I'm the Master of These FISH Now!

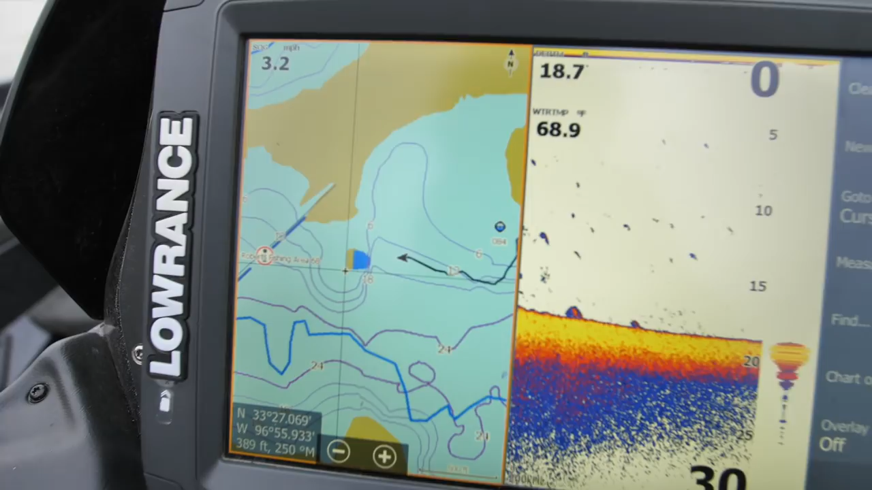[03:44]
We've got bunches of trees. Where's the bait?
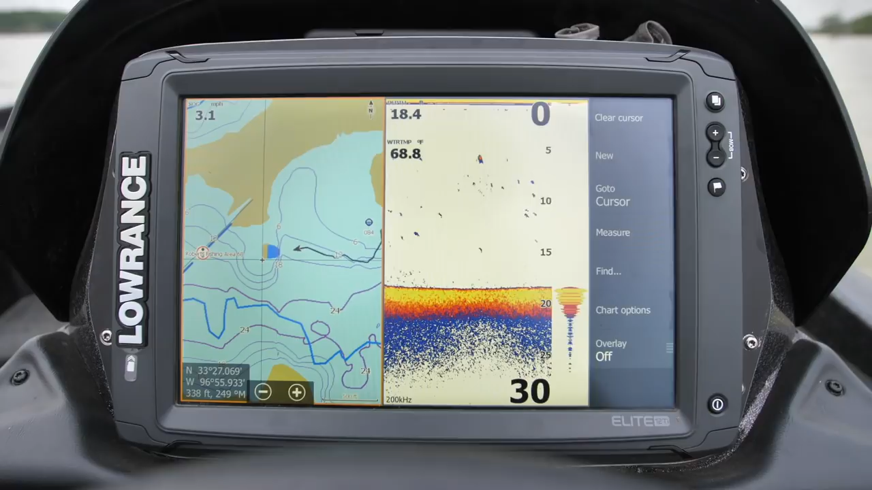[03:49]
What mode are these fish in? So we're on top of this thing right now. Fish? Stuck on something.